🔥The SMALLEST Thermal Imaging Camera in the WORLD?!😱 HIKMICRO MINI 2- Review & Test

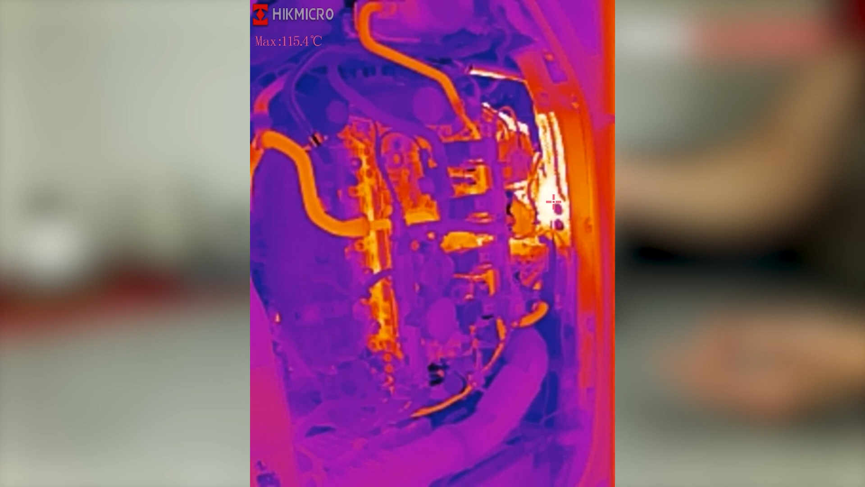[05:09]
On screen: max 115.4°C
This means that with this USB extension, we can easily connect the camera to the cable and access small corners where we wouldn't be able to reach with a regular handheld camera. We can capture high resolution images in those areas using this camera.
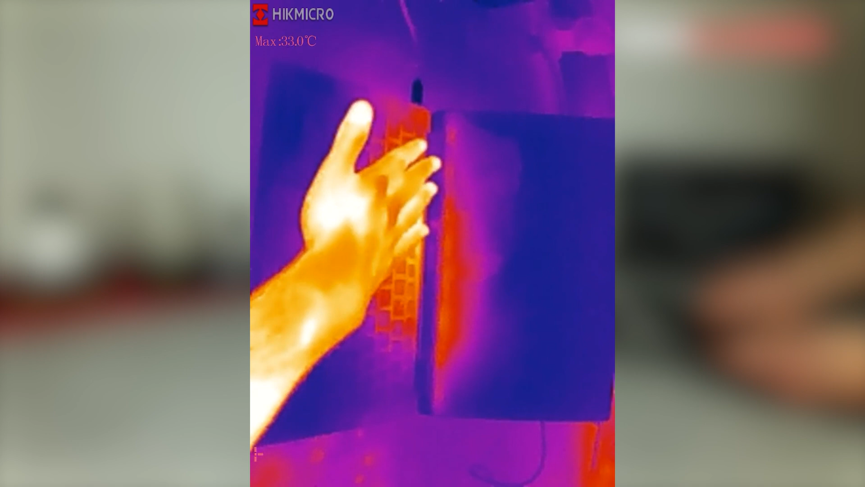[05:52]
On screen: max 33.0°C
In practical terms, this adequately covers the infrared range, allowing us to achieve excellent imaging results.
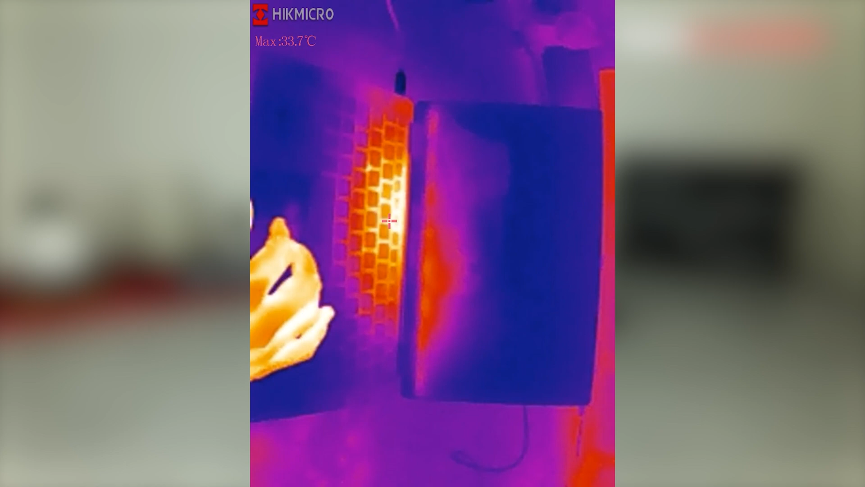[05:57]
On screen: max 33.7°C
What about temperature? I must say that, in my opinion, the Mini 2 has a sufficiently large temperature range covered.
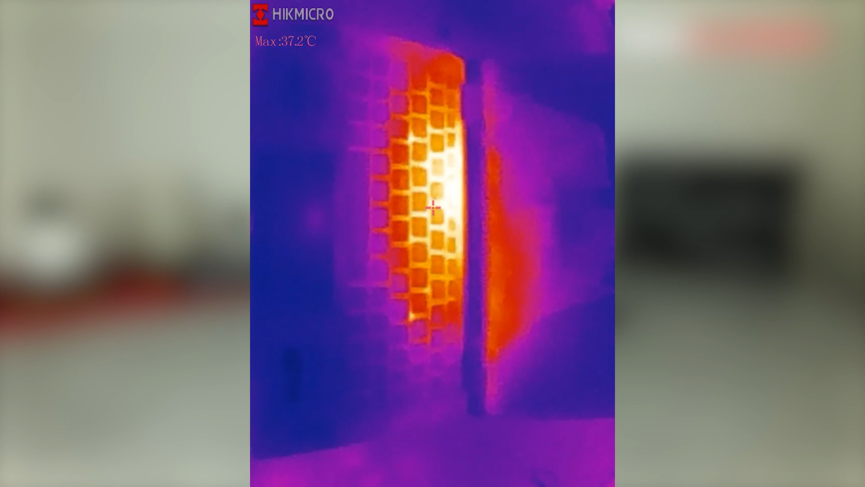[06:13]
On screen: max 37.2°C
in my opinion, sufficient to capture really good thermal images in practice.
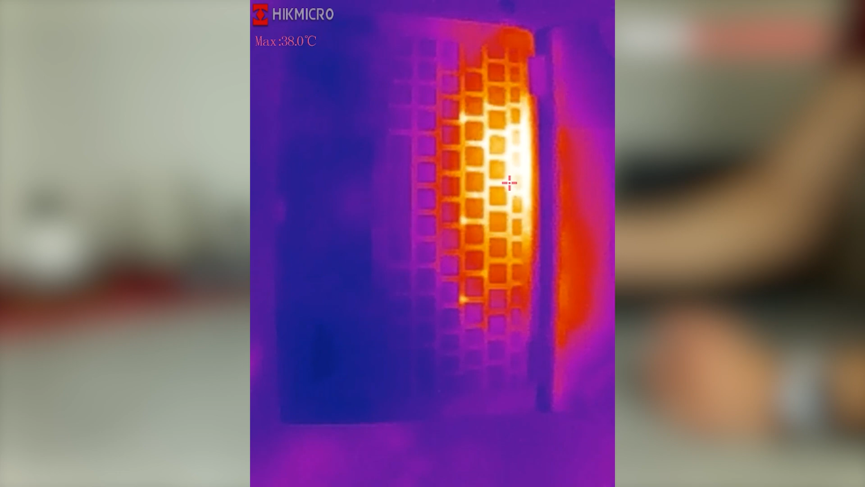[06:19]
On screen: max 38.0°C
In addition, there are other practical features that the camera has in practice, such as an alarm function at a certain temperature.
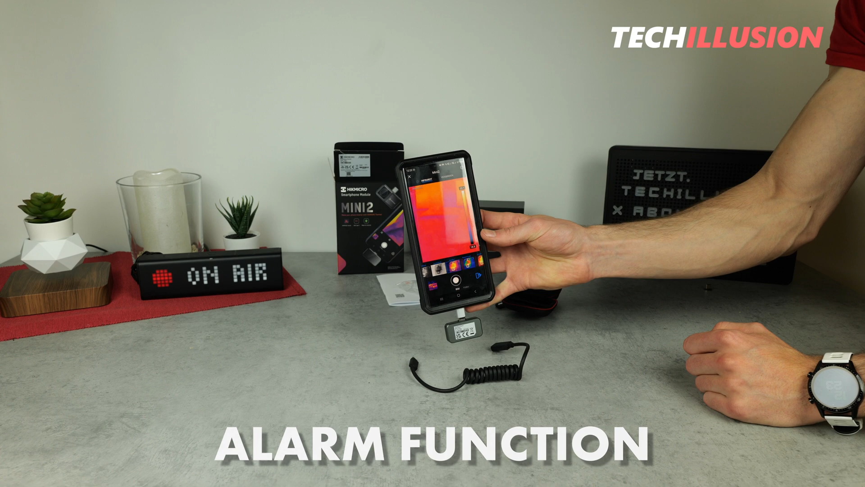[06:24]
We have a total of 15 color palettes to choose from.
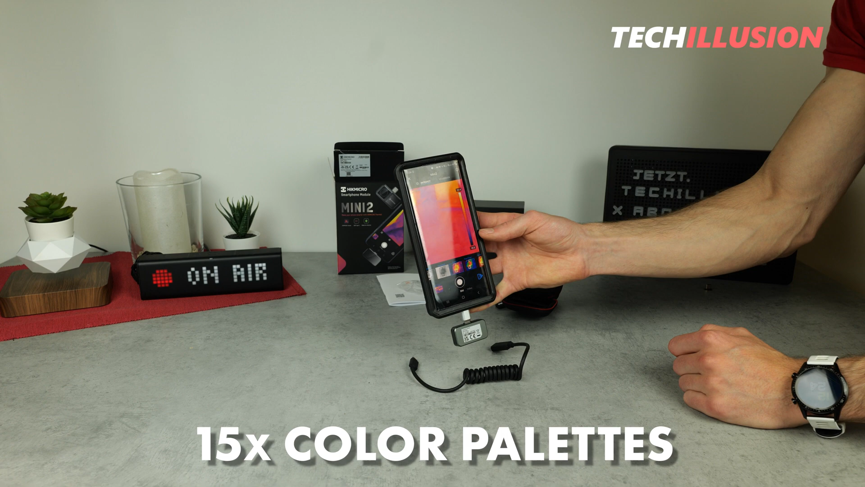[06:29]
Similarly, we can set different measurement points where temperature readings should be taken.
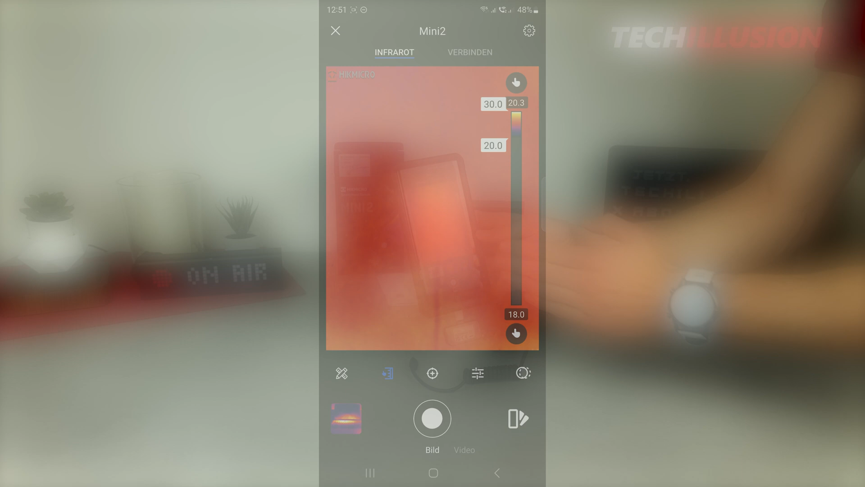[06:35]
We can adjust the scale so the app offers a lot of versatility in that regard.